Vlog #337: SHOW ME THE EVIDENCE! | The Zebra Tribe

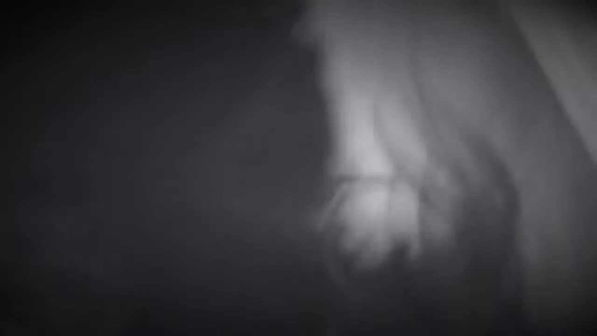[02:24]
The girls are in the background giving Spike some millipede, I think. Millipede and pill bugs.